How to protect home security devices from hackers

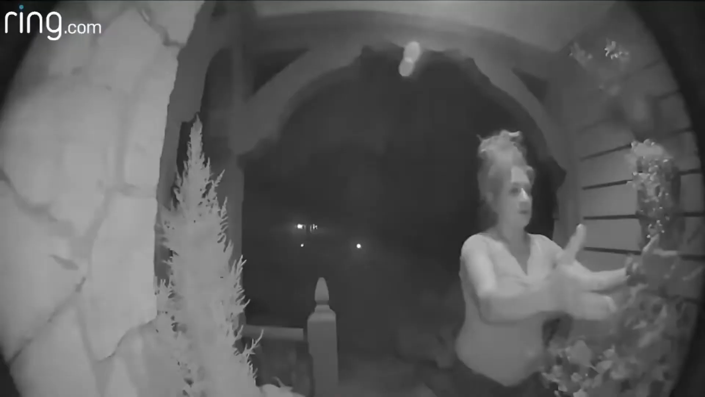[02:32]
let's say you don't have someone
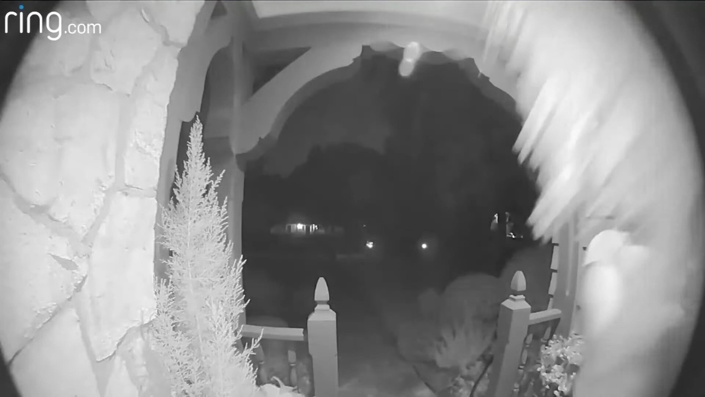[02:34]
talking to you through your ring camera inside the house